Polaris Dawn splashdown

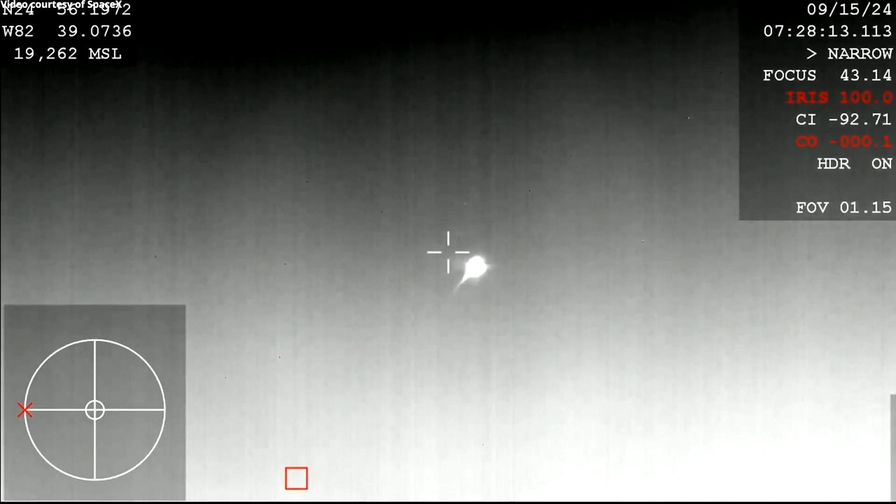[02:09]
And this, you can see on your screen, is the first ground view of the Dragon capsule making its way back entering the Earth's atmosphere.